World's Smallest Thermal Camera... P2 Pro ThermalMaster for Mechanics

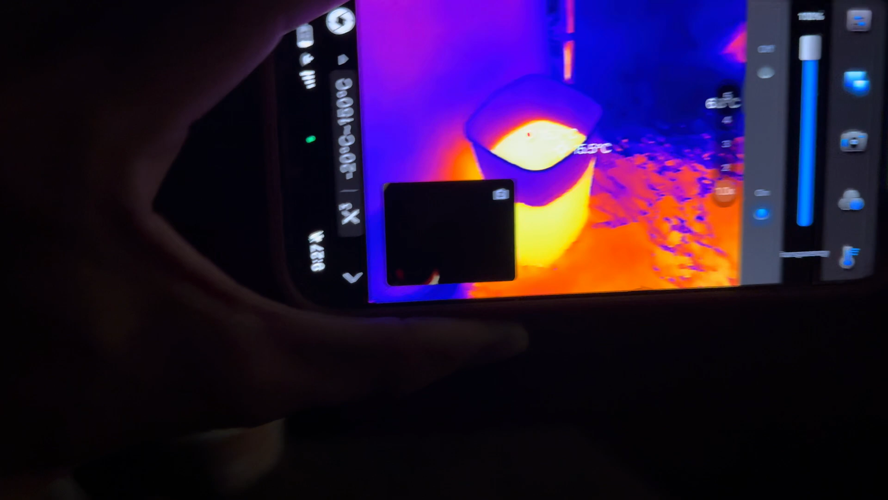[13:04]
this uh picture here but if i turn the light on obviously you could see what's going on it's just a trash can with
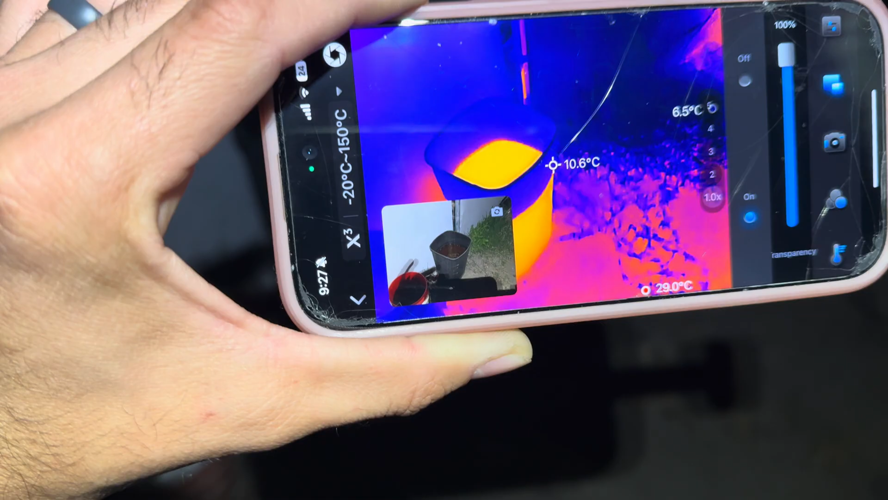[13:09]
On screen: spot 10.6°C
water in it
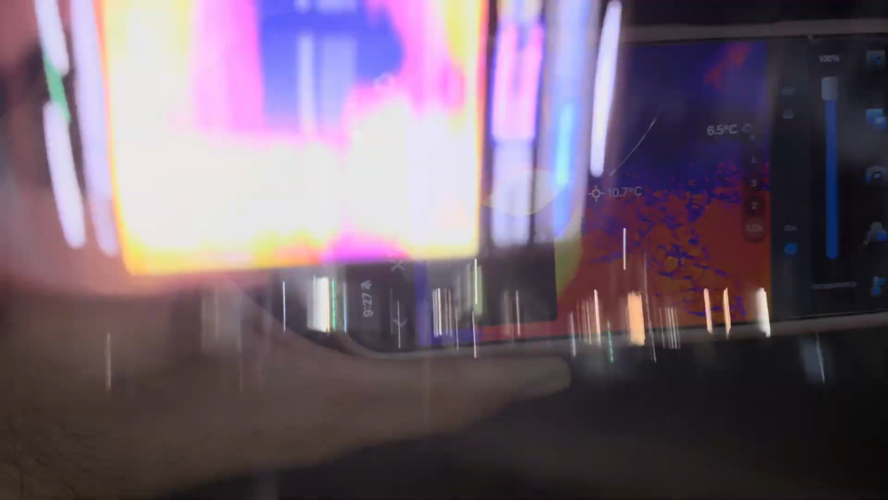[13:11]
um i don't know if you guys could tell but that's a damn airplane
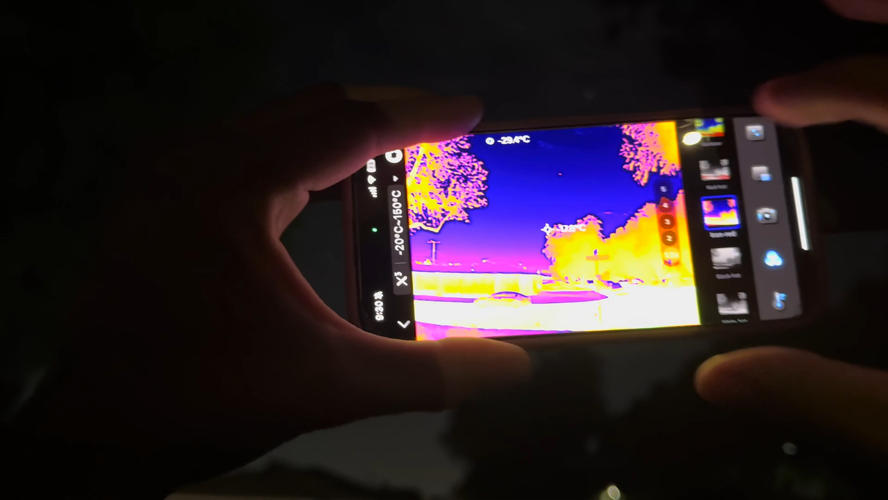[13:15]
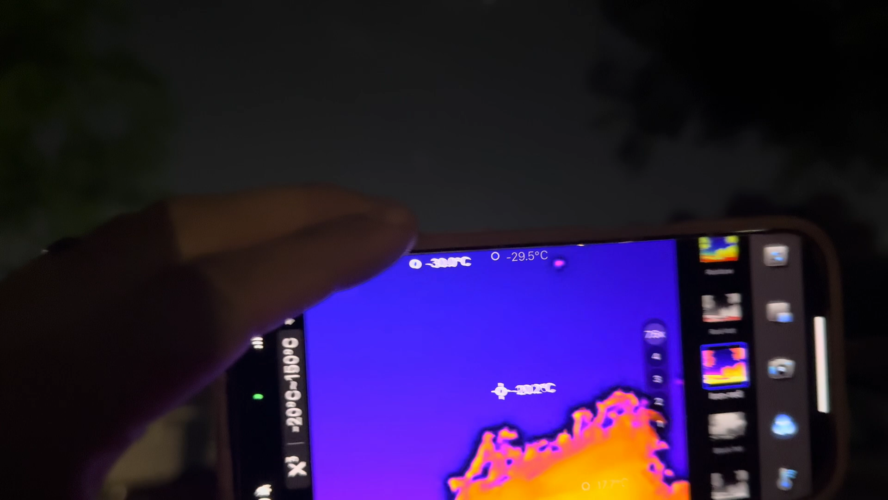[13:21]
that is picking up on that's cooler than i
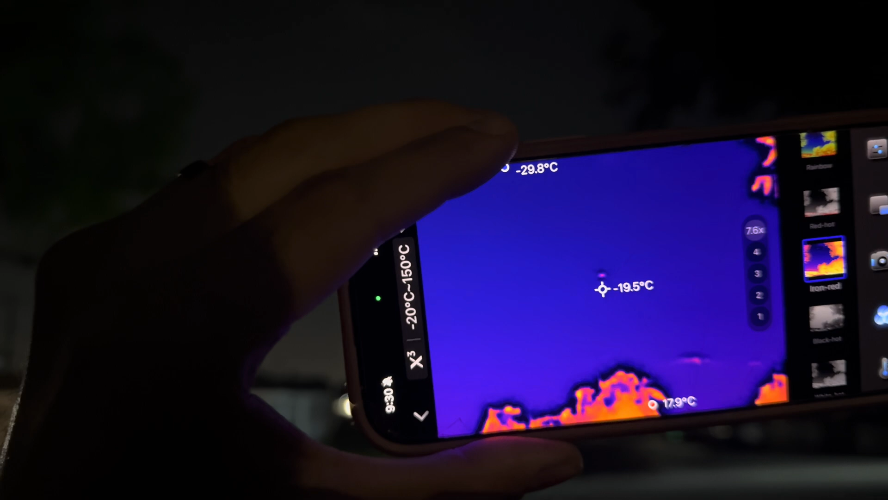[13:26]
On screen: spot -19.5°C
was hoping to find one of those neighborhood cats that like to use
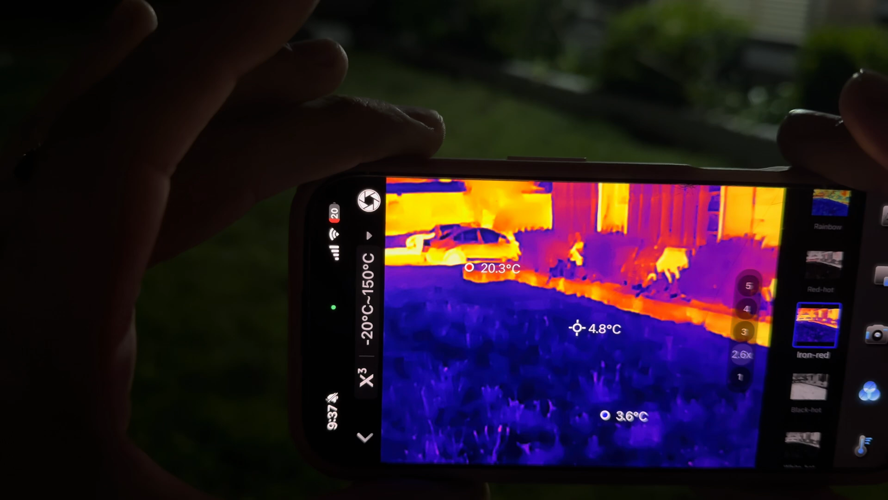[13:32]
On screen: spot 4.8°C
my yard as their own personal litter box little mother truckers but
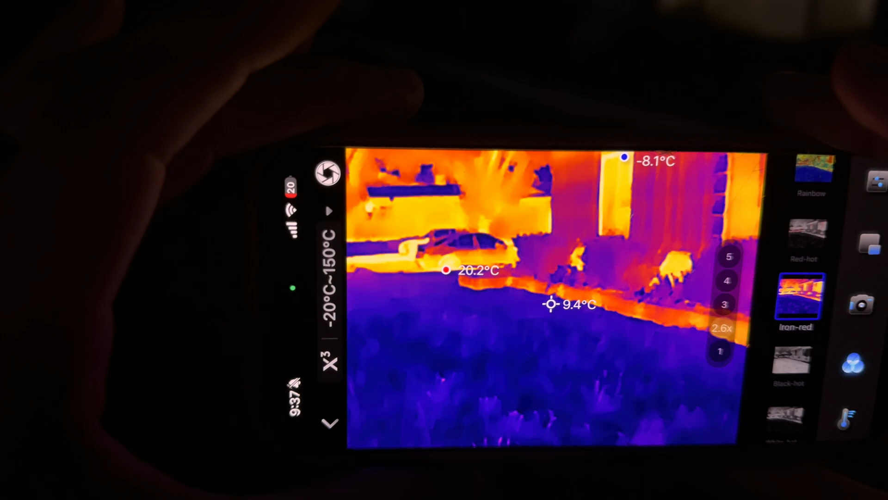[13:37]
On screen: min -8.1°C
anyway let me cycle through some of these different viewing angles for you the different uh filters
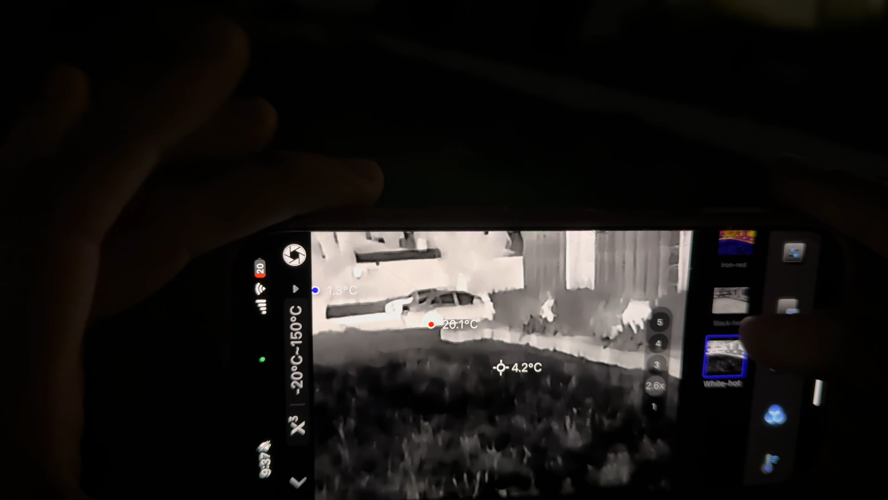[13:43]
On screen: spot 4.2°C
they have they're all pretty much the same they just give you different uh you know different uh i don't know view but it's all the same they just i don't know how to explain it it's all the same i prefer
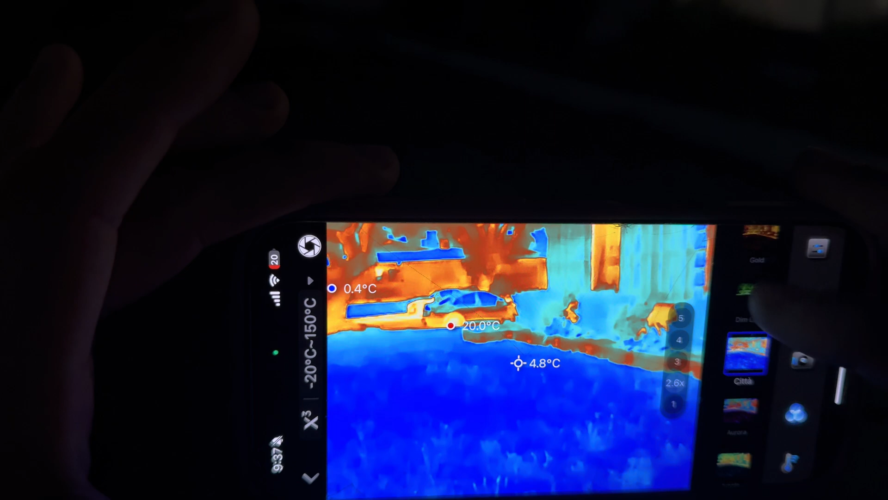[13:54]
On screen: spot 4.8°C
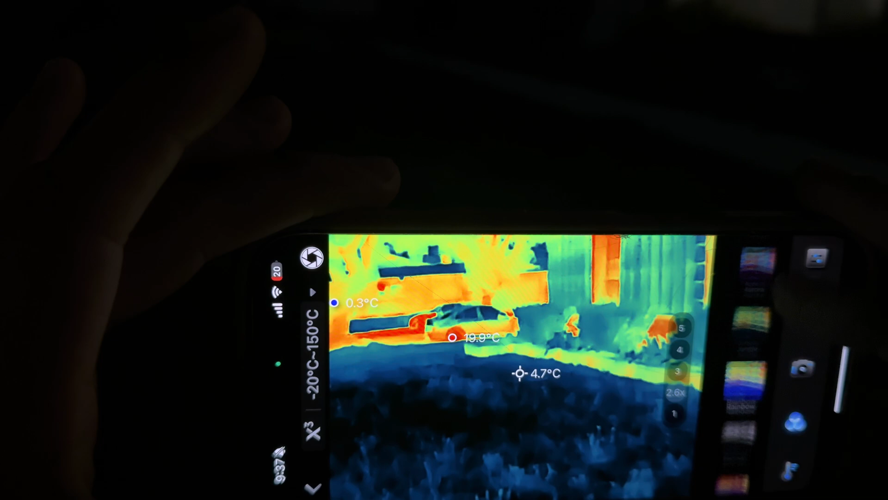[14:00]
On screen: spot 4.7°C
i prefer this guy right here kind of what i'm used to seeing but there's different options
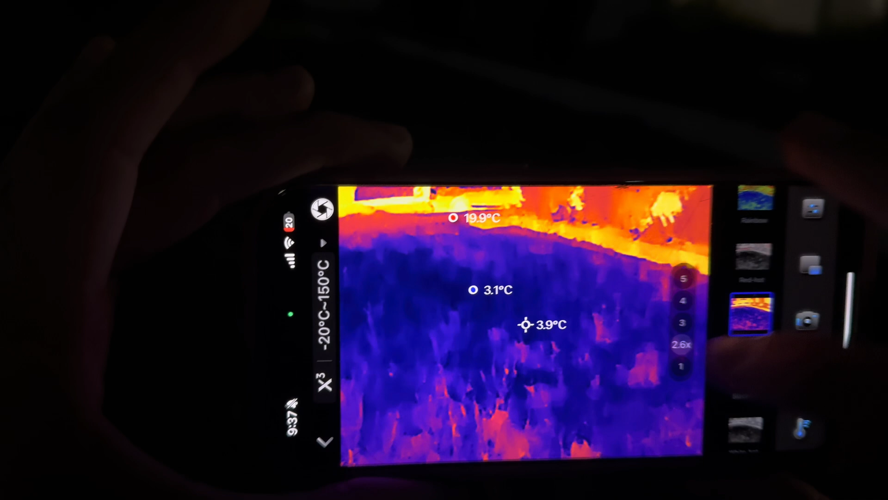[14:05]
On screen: spot 3.9°C
so here we have my furnace just kicked on at an old school furnace
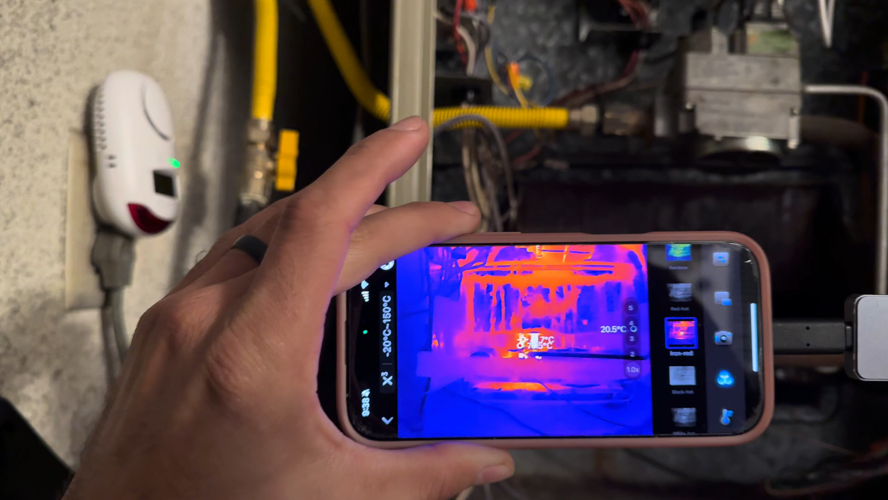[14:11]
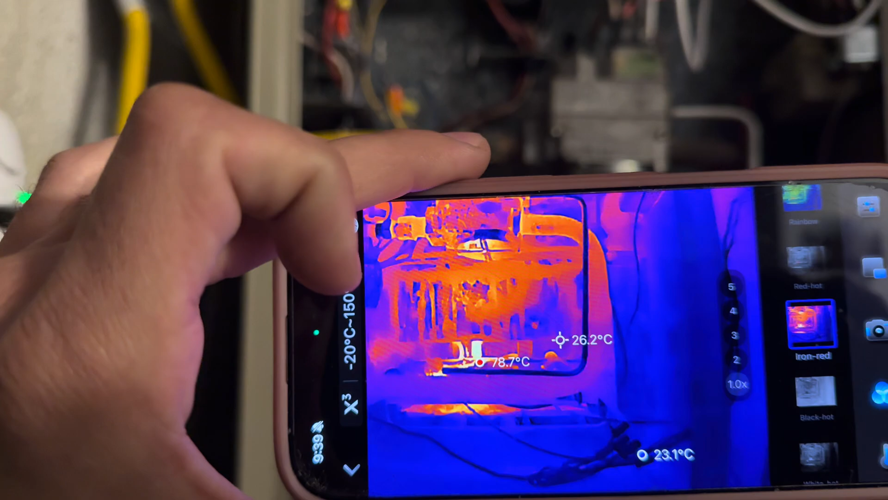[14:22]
On screen: spot 26.2°C, max 78.7°C, min 23.1°C
there it is wow look at that
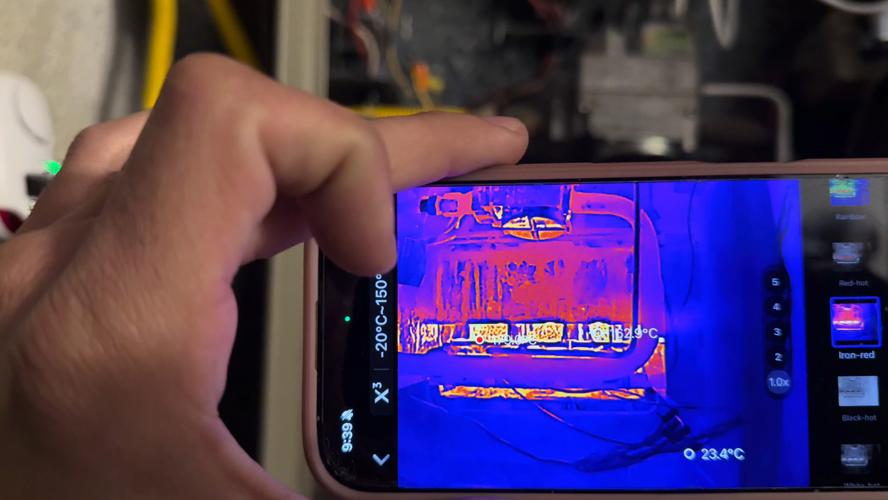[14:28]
you can't really see the flame too good on the camera